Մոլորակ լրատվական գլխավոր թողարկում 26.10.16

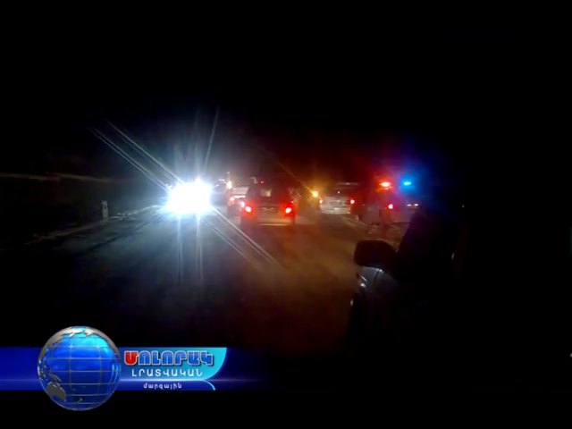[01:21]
ընթասքը մի մասն էլ ետը վերադարձել։ Կիշերը ճանապարին կայանված են մնացել բերնատար մեկենաները,